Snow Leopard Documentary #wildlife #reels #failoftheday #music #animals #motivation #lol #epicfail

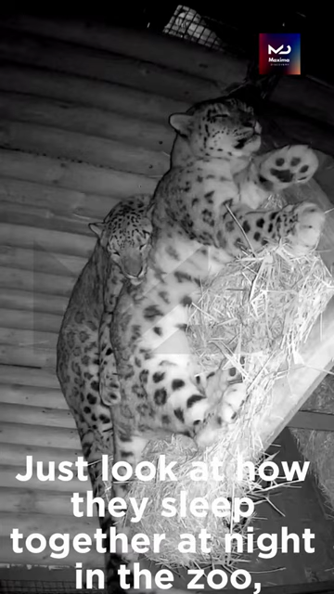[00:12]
Just look at how they sleep together at night in the zoo. It's adorable.